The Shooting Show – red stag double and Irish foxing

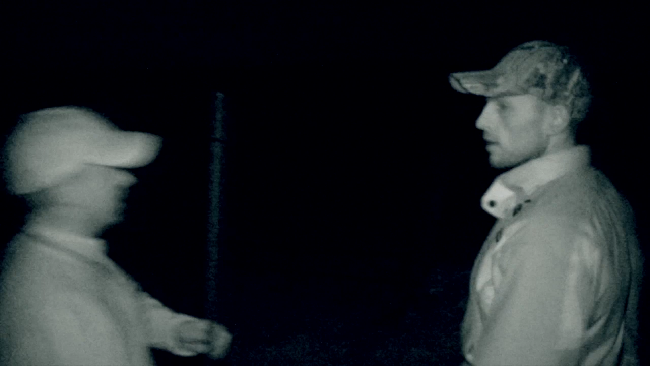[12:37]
first light is down in the field here we'll just try and get to the gate here and see there's a response will be a squeak
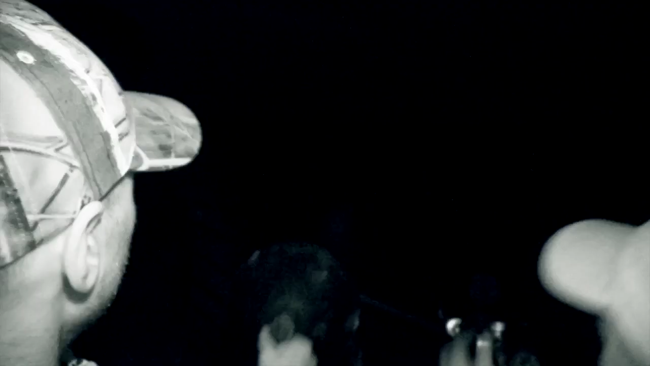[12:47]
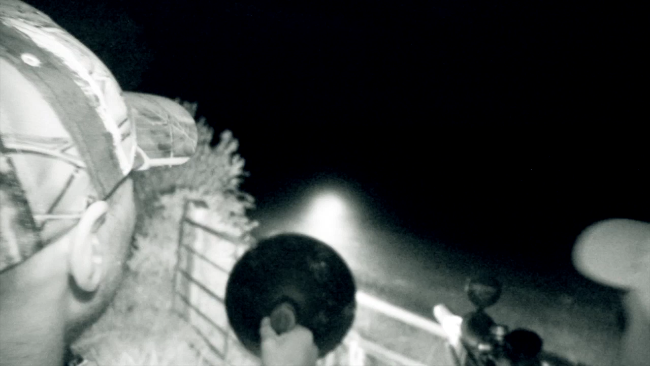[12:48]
the
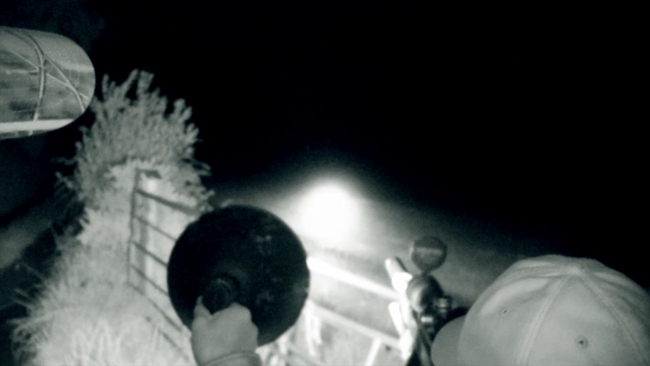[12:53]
first fox we seen um that was down underneath a lane
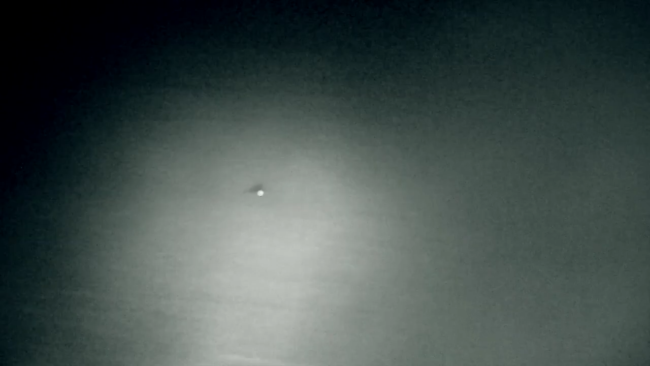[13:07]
um i missed the first one all right in fairness now that was a bobo shouldn't have
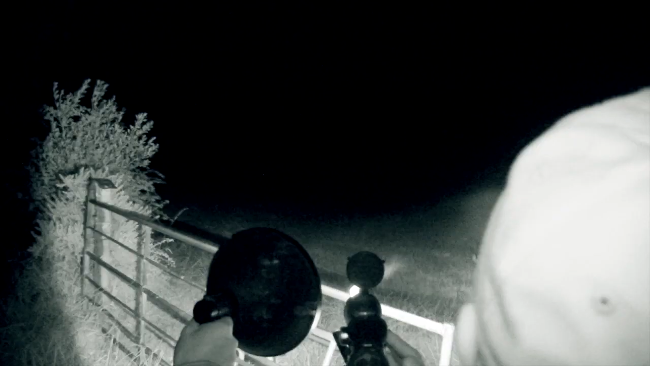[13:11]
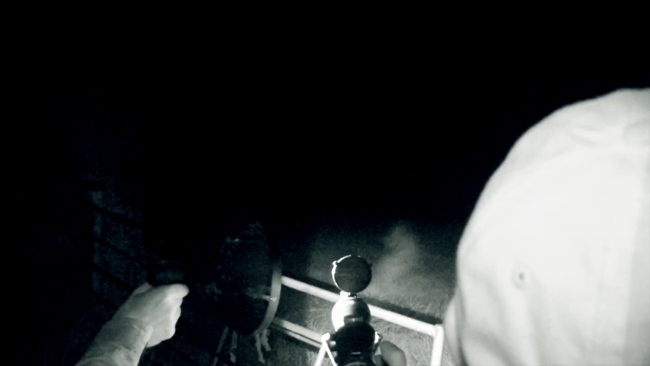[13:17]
but maybe got a bit anxious to get one in that was the older one the one to get the two cubs underneath uh
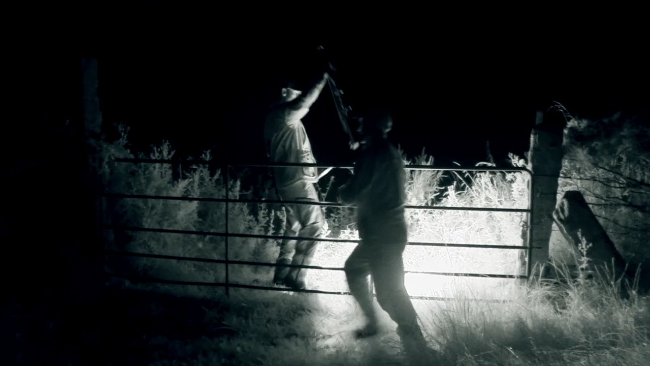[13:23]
number two we got down it was in very rushy dirty ground a lot of thistles it's hard to get a good view of it
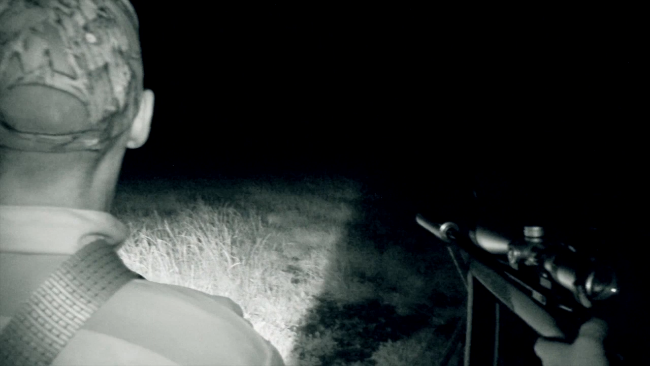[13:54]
a couple of times i had it but wasn't happy with the shot we walked down into it
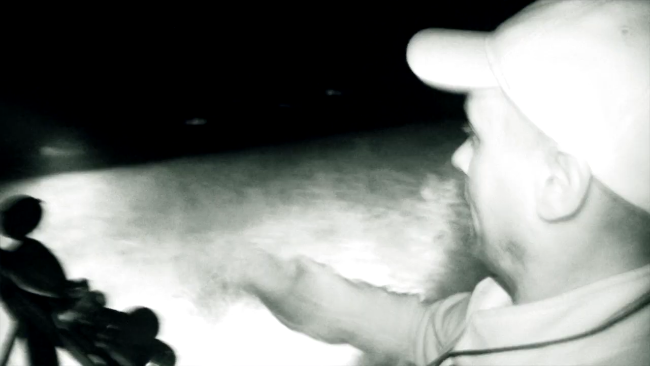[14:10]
the guy that was in the field here he's just stepped into the ditch it's a rushy little field down here we might get a peep at one
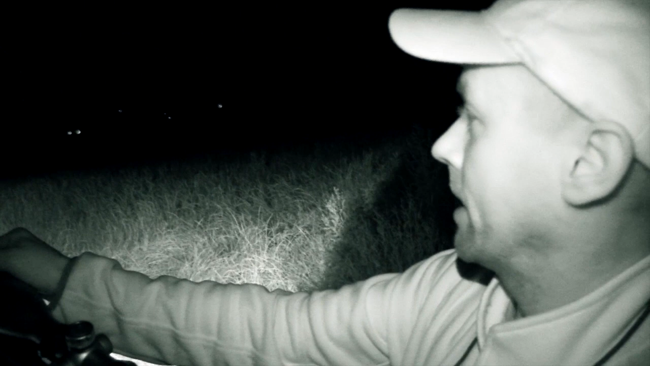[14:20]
innit he's happy enough there if we can make up 150 yards we shouldn't do so bad on the sled okay let me just see what happens on him
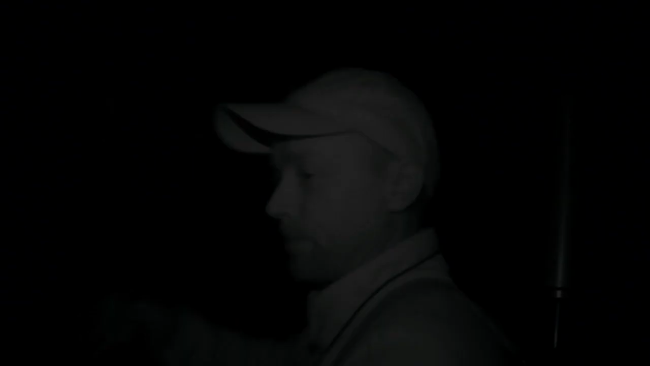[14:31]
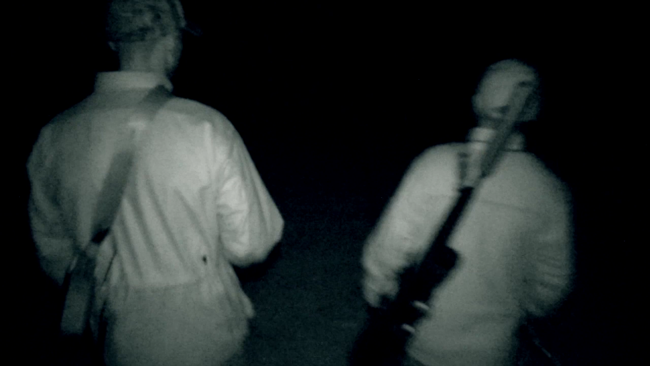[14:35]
it's not long before stephen and jason get to within shooting range now the only challenge is getting the camera and the fox too
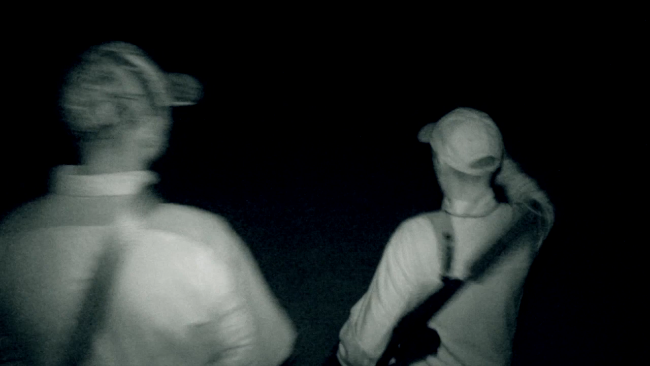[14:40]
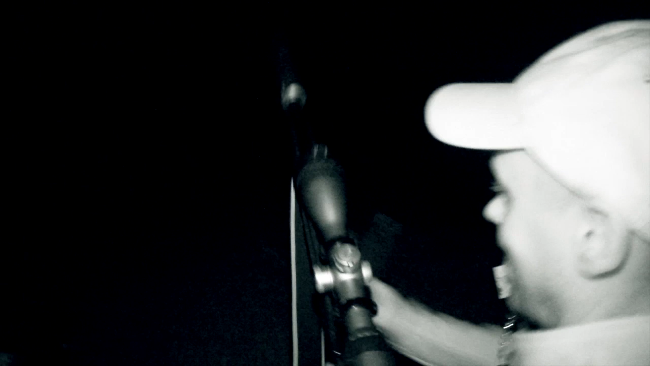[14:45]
you can see the eyes give us a nod
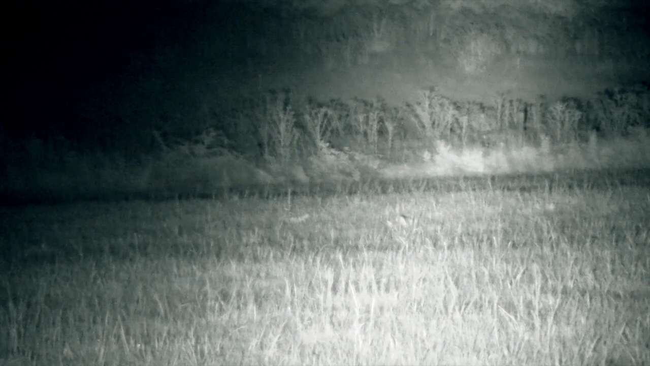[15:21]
finally both rifle and camera are trained on the right location but the shot's still not on kinder light
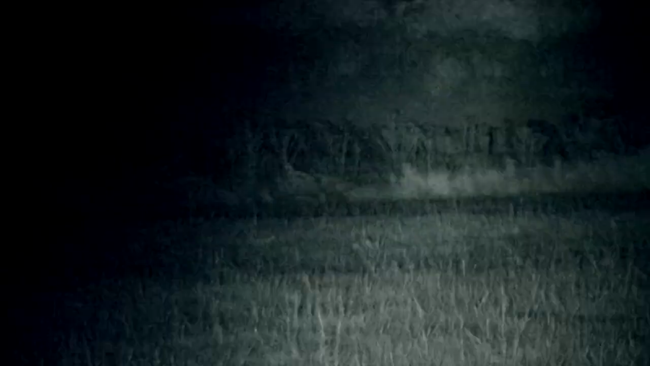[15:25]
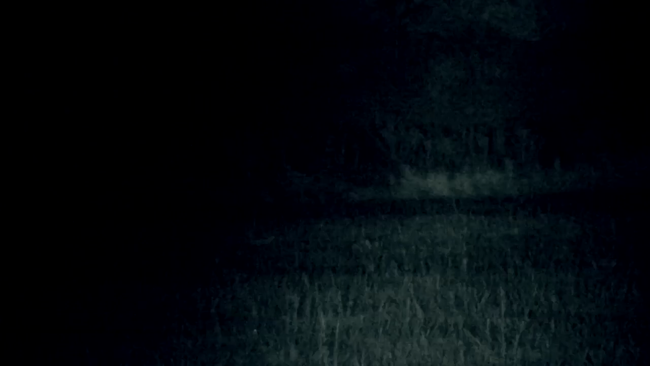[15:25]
there's just a bit of a tizzle between us and it i'm gonna walk far slightly make up another five or six yards just to try to get a better angle of a clear shot on him for ease i'm just not happy yet
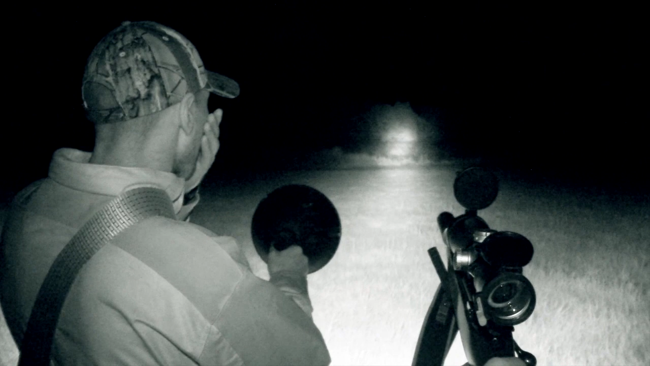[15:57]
it gave us a chance and when we did i took it fairly quick
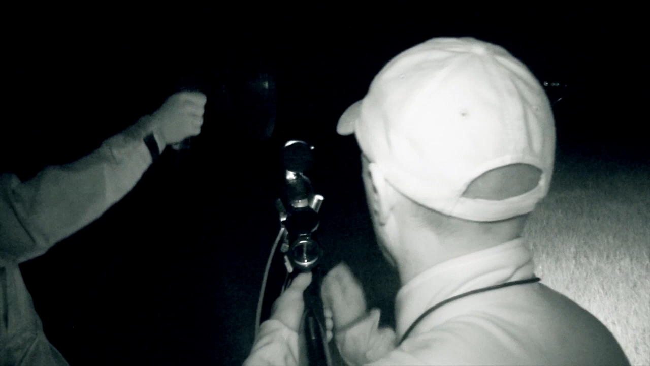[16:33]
right she's empty i'll go down we'll have a look let's see if we can find him he is in rushes there